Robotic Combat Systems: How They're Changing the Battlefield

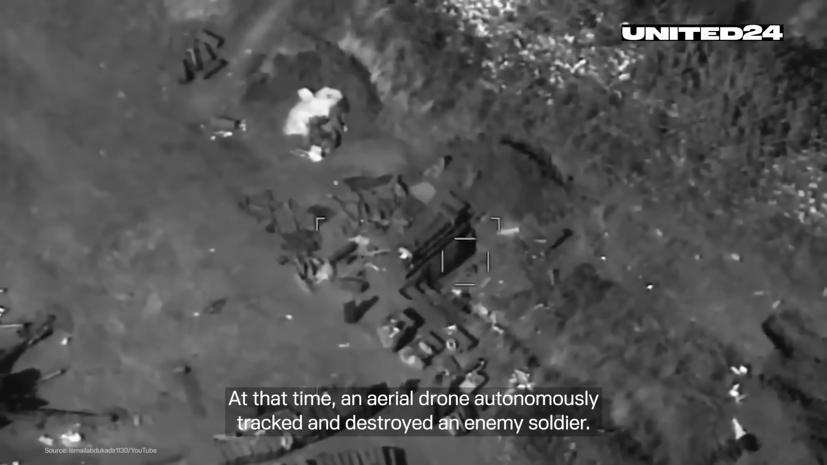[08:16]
At that time, an aerial drone autonomously tracked and destroyed an enemy soldier.